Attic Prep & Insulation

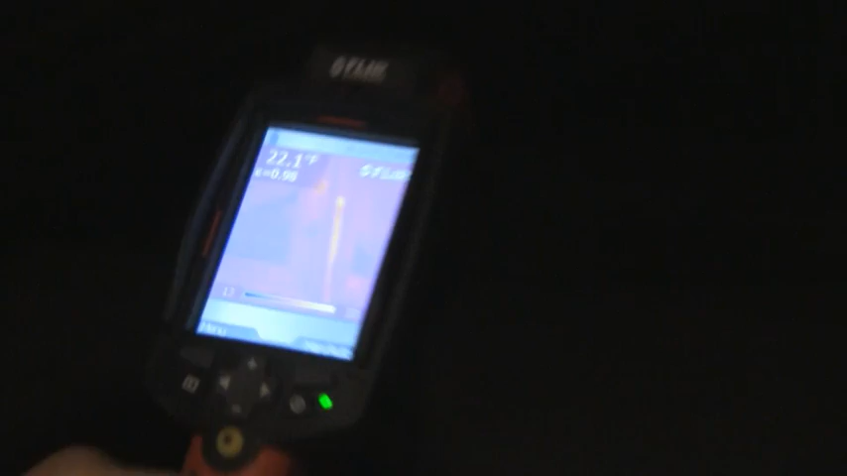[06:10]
What we do is we pressurize the house instead of depressurizing the house.
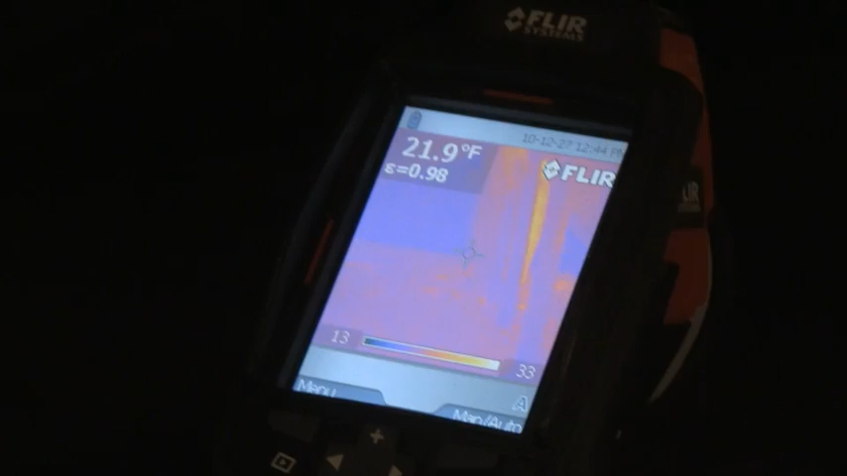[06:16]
On screen: spot 21.9°F
So we're actually forcing air from inside the house if there is any holes up in the attic, forcing that air up and through there and the infrared camera would detect that and see that warm air coming up.